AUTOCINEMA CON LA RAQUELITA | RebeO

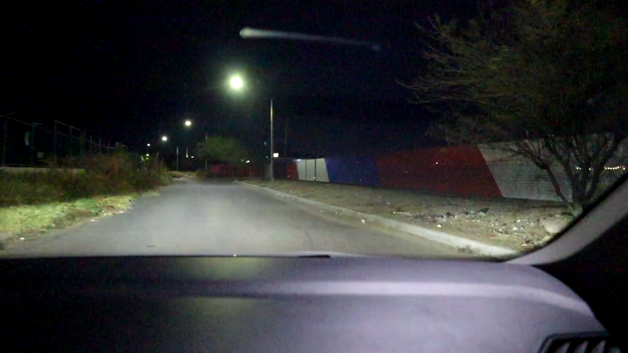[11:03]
Ya llegamos Ay se ve bien creepy Acaba de que vamos Sí Miren Este es el autocinema
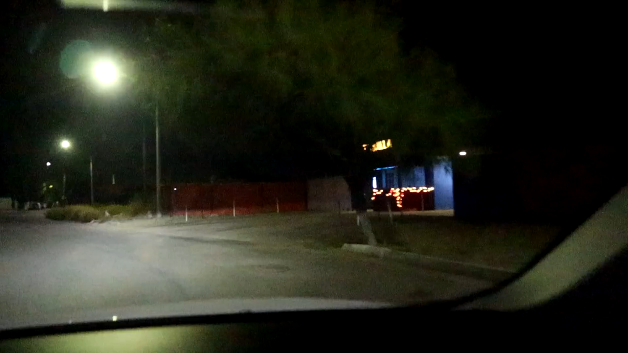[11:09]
Según yo En todos los estados hay No No hay en todos Pero sí hay en muchos Ay Vean que cool Vean que no hay nadie